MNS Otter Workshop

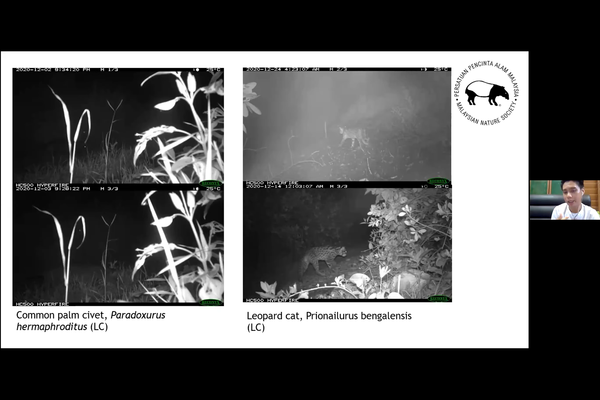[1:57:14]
Although that fishing cat is not documented in Peninsula Malaysia, but I will keep that in mind. Maybe that is some new finding that we can find. But so far, what we have seen is a leopard cat. Yeah. So not only we do distribution survey, looking at the latrine and also camera trap, we also actually talk to the local communities.